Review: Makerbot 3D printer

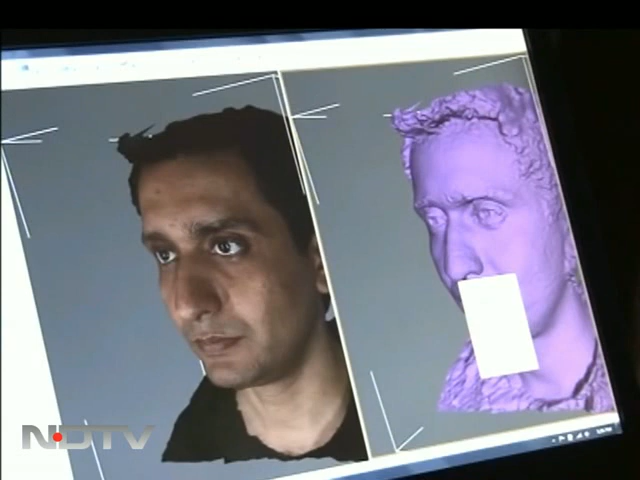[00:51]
using proprietary software to create an accurate 3-dimensional model of your face with textures.